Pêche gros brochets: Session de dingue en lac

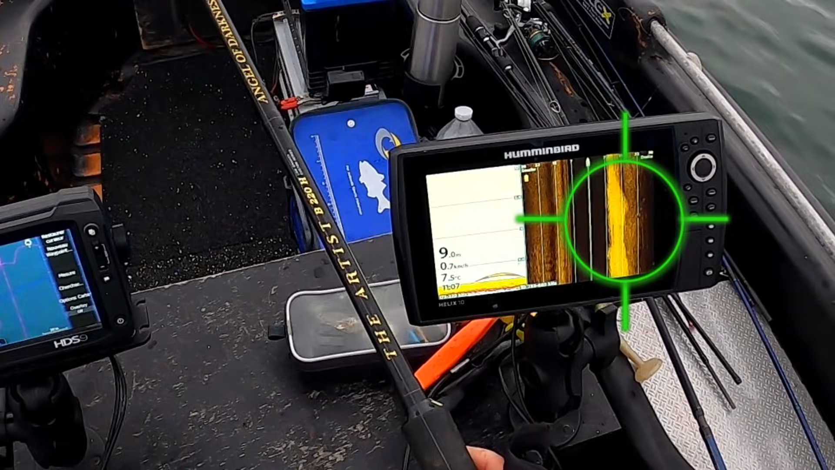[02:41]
On screen: depth 9.0 m, water 7.5°C, speed 0.7 km/h
Je repère aussi des échos de brochets au ras du fond. Je décide de monter un Dexter Shad 150 et d'aller gratter le fond assez doucement.
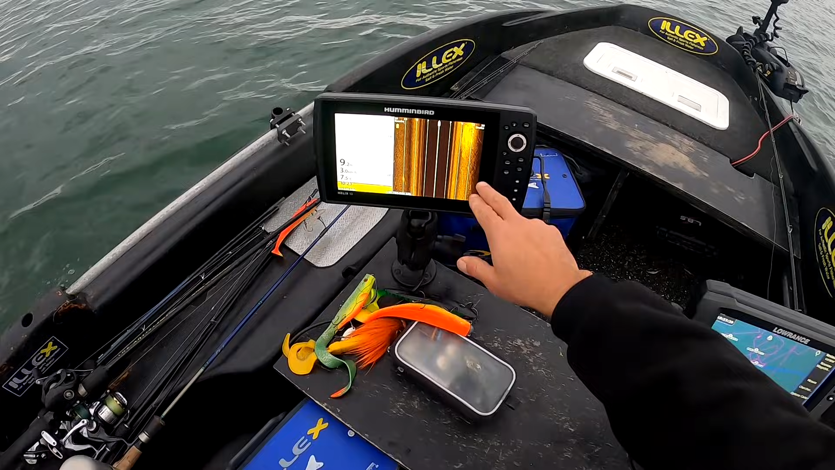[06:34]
Donc là, a priori, ça, voilà, c'est des poissons de fourrage. Ça ne doit pas être très gros, mais c'est à peu près dans la zone où j'étais l'autre jour. Donc là, on voit très bien le banc de vif, hein, parce que il y a 8,5 m de fond et on a à peu près 3 mètres de hauteur de vif. Et je viens de voir un écho qui était à côté du banc de vif. Remarquez s'il était dedans.
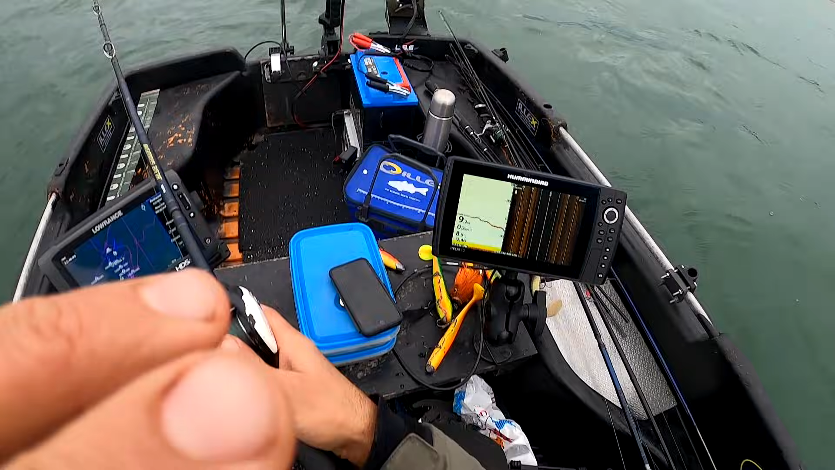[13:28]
Ça continue, là je viens d'avoir un écho encore qui est bien monté et monté pratiquement jusqu'en surface. Bon, ce coup-ci il n'a pas pris l'heure, donc comme quoi pas forcément une colorie là qui a changé 100% de la situation, ce qui est un peu logique quand même. Enfin, ça serait magique, ça serait beau, pourquoi pas, mais bon, en l'occurrence là. Il est monté, mais il n'a pas pris. J'ai cru, hein, parce qu'il montait vite.